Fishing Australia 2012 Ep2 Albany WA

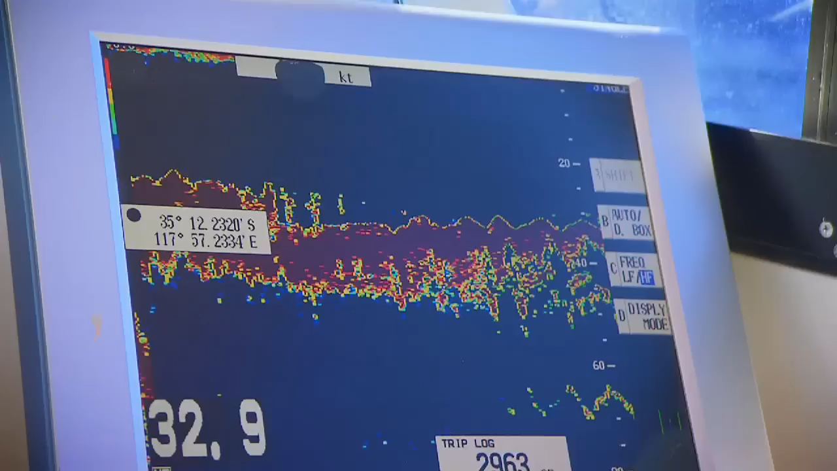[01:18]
Alan called it for kings as we drifted over the top. In fact, Paul, when we first got here, saw a patch on the sounder, and it's the only time it's come back under the boat, and he's hooked up.